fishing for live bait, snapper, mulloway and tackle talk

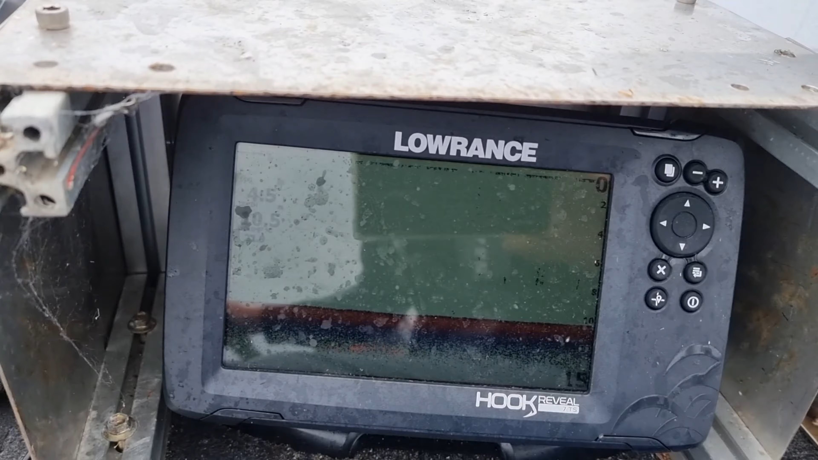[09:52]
just keep motoring on i picked up a couple of little bait schools but not a lot anyway we'll see how we go